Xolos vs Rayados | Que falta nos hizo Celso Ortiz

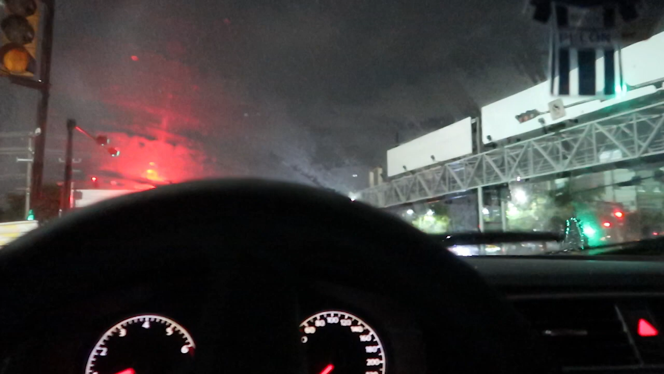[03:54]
Literal, amigos, se vino muy fuerte la lluvia. Pero bueno, ya vamos rumbo para la casa.